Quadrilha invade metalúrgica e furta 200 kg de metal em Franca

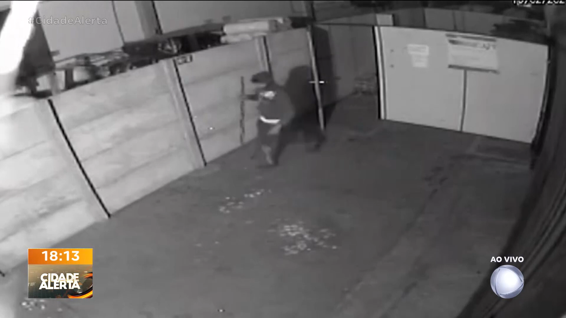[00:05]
Várias barras de ferro, entre outros objetos, foram furtados.
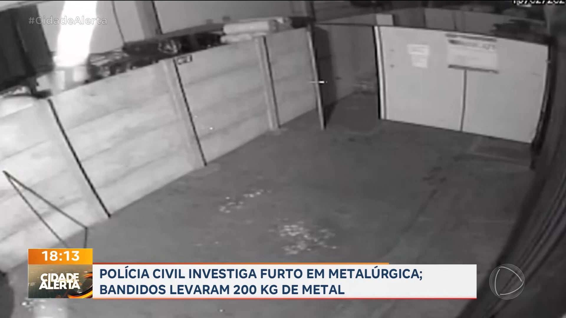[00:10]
A ação criminosa foi flagrada por câmeras de segurança. Eu já estou com a reportagem no ponto, solta aí. O homem que caminha dentro desse barracão com o pé de cabra é um ladrão. Ele abre a porta do almoxarifado e chama os comparsas. Rapidamente, eles carregam várias barras de metal, dão diversas viagens.
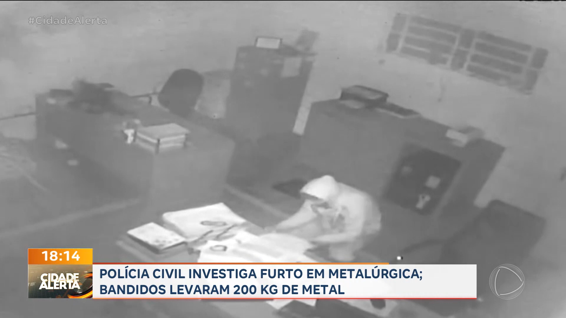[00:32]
O bando ainda revira os escritórios. A quadrilha procurava por dinheiro. Quando o dono chegou, encontrou um cenário de destruição nas salas.